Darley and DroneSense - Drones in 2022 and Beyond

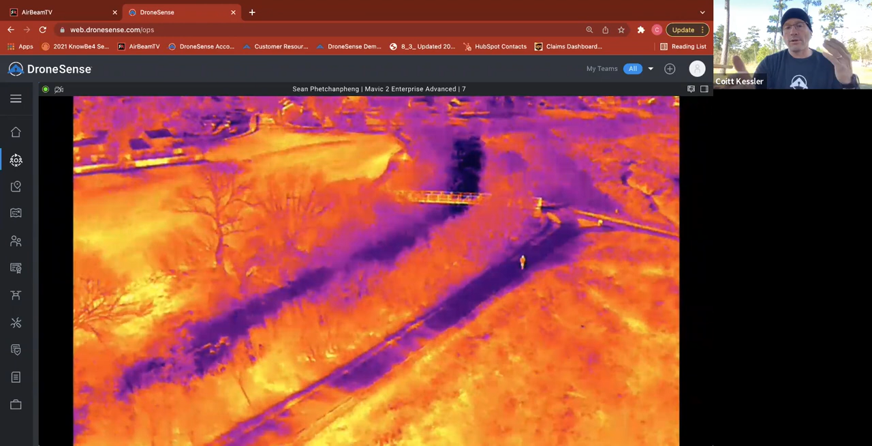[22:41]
He's just slipped over to thermal and now we have, uh, in it's great because Illinois is a little cool right now. So everything pops, anything that's warm is popping out. So now we can make out the heat signatures very easily.
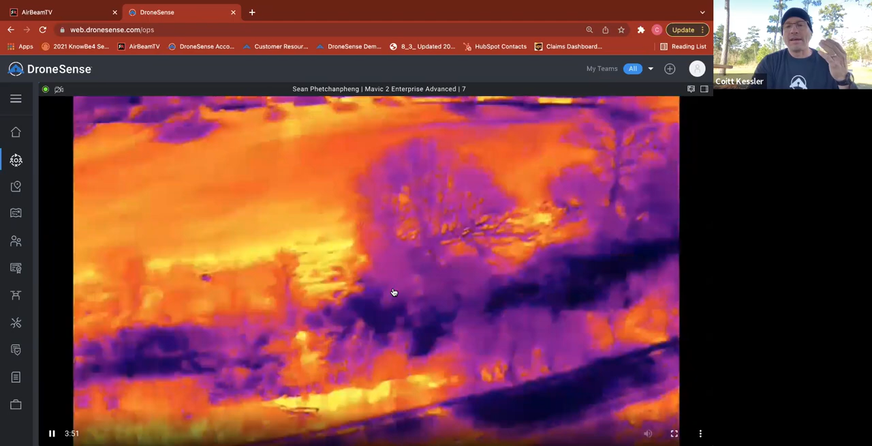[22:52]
I mean, look at the detail of, of the different, the, the aircraft right now. What, what is gathering bodies of water, bodies of water or coal.
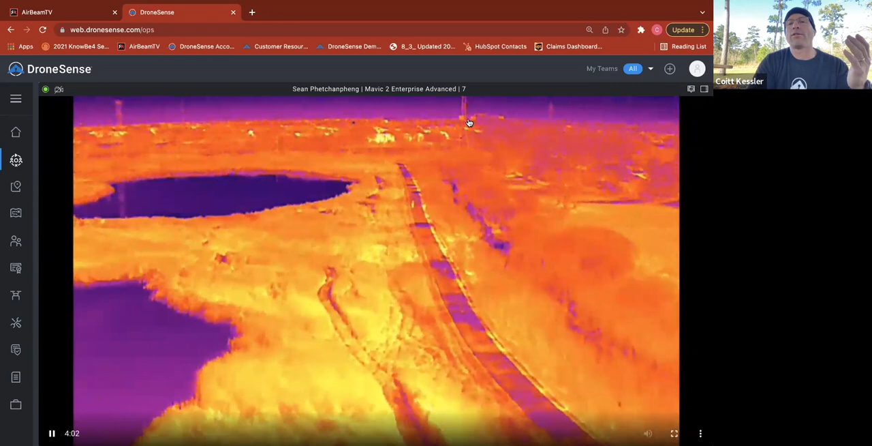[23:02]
Look at the towers that he has in the background. Um, his altitude again, I'm going to go back to minimizing his screen. This is at 84 feet.
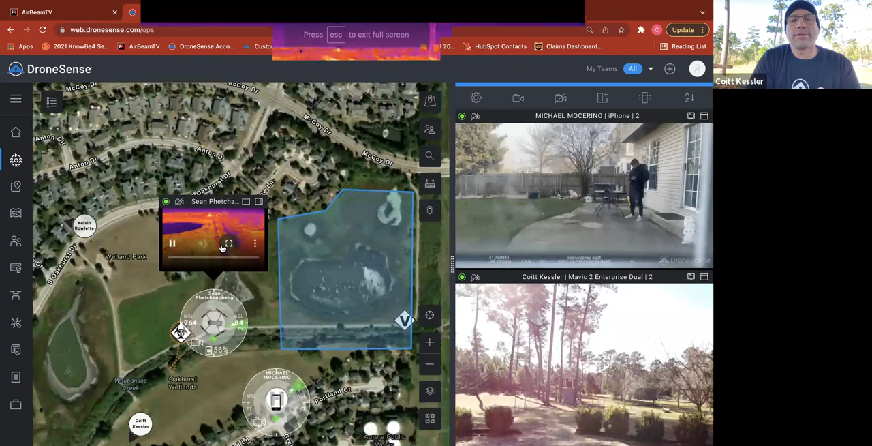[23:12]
Uh, he's flying at, and he's still making out people without any, any issues using this particular pallet.
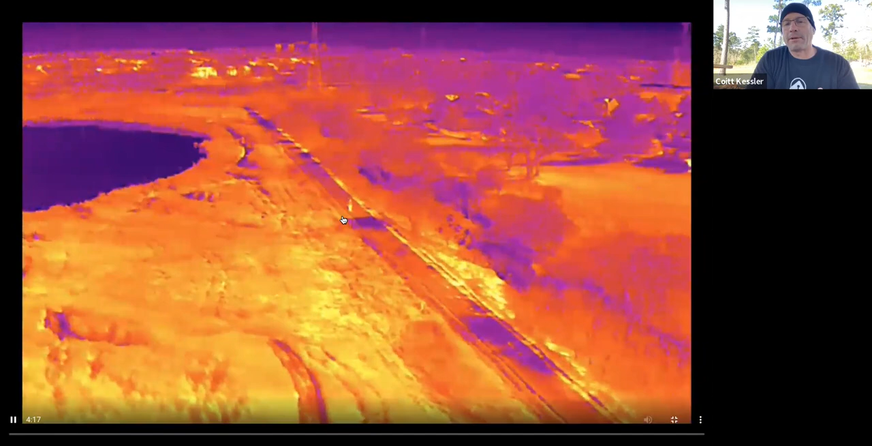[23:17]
So using thermal imaging, it allows you to go through different pallets, which may be important.
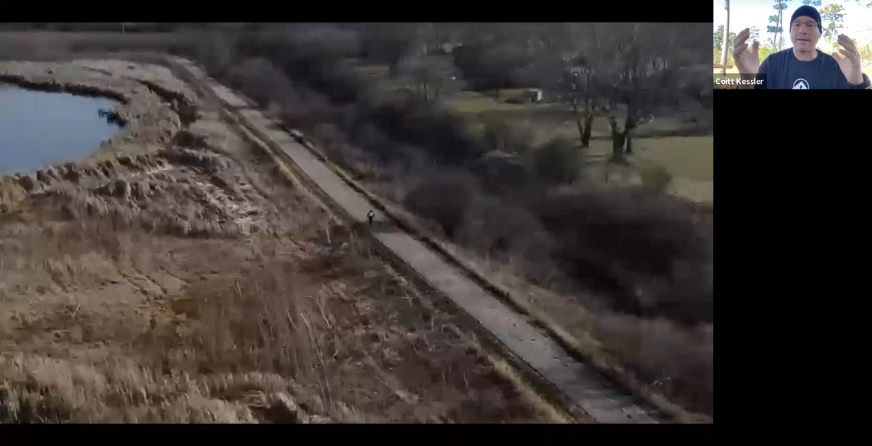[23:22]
We found that flying in over bodies of water, certain pallets or color ordinations. This is a rainbow pallet that you're looking on the left-hand side is actually really great for, for looking for victims in the water.
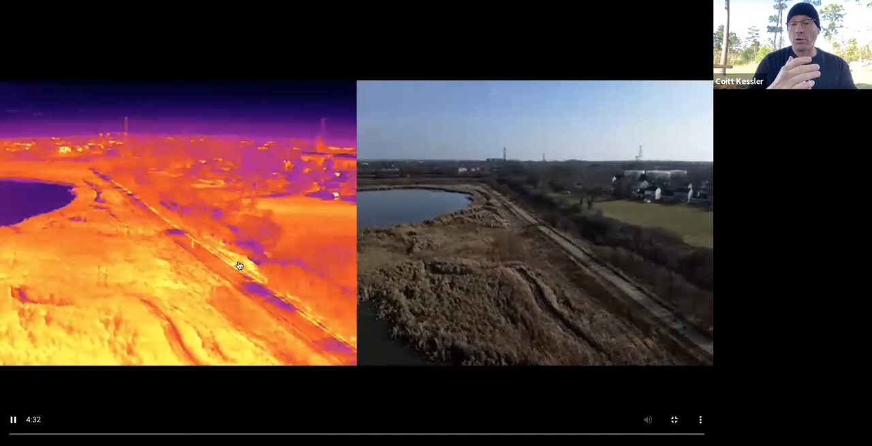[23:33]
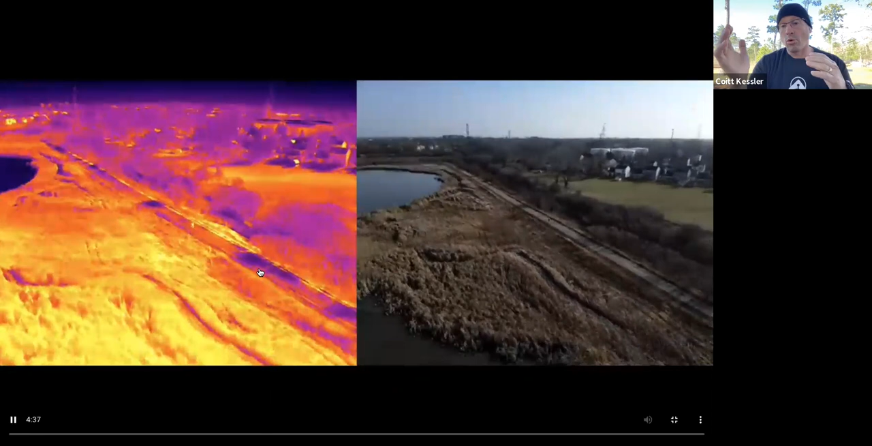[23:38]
We're going out and looking for, um, individuals that may be in the pressure line. It may be just black and white, hot and cold.
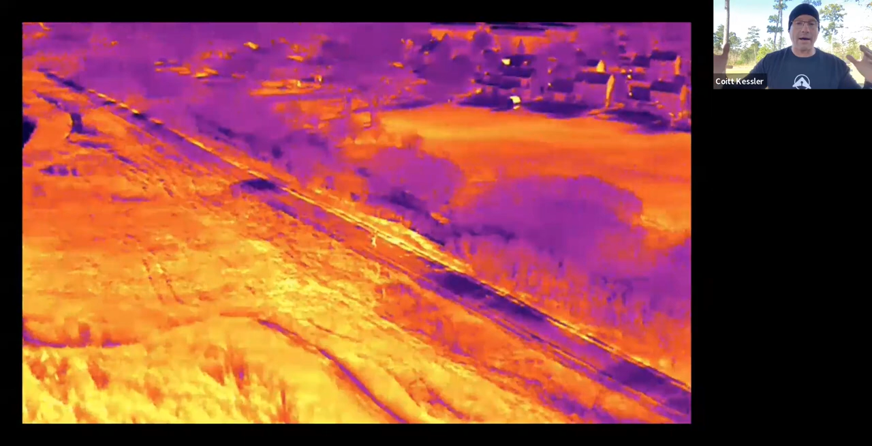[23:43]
So, um, this individual is really popping out. The bicycle rider that's coming out is really popping. And this is allowing again, real time information to be streamed along with all those other camera feeds that you're seeing back to the incident commander. And it is, it is real time.
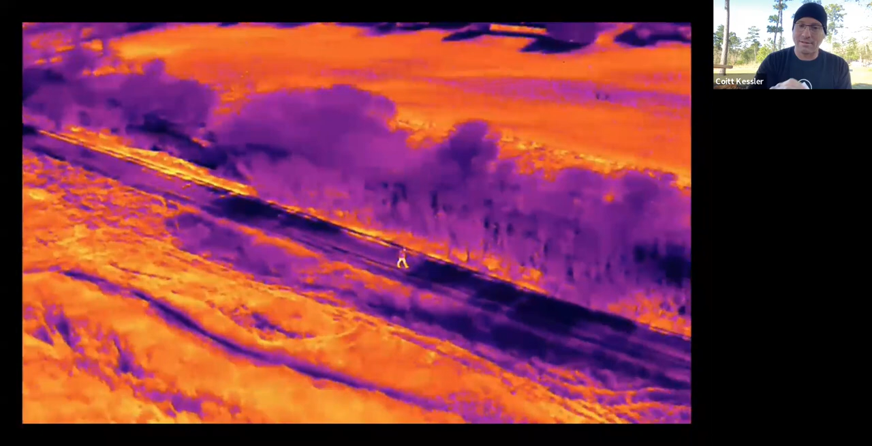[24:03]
This is not, um, this is, this, this is, uh, as good as it gets.